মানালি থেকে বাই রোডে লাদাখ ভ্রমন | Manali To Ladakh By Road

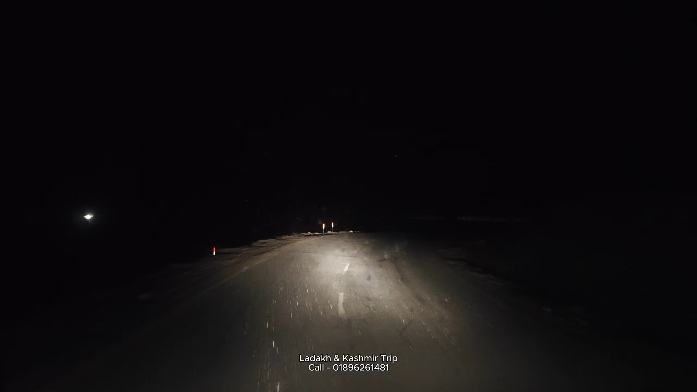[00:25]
দেখতেই পাচ্ছেন এই কালো অন্ধকার রাতে কিভাবে লাইটের আলোতে স্নোফলগুলো দেখা যাচ্ছে।